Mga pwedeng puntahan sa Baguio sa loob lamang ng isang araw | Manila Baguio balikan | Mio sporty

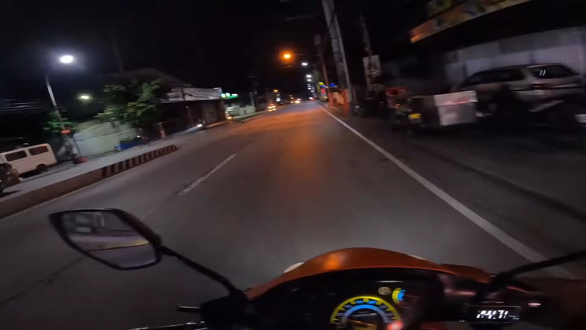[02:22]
Yan. Alright. Lamig. Basa pa kasi yung gloves natin dito mga roads na ulanan. Kaya... hindi ko masuot, medyo maantot.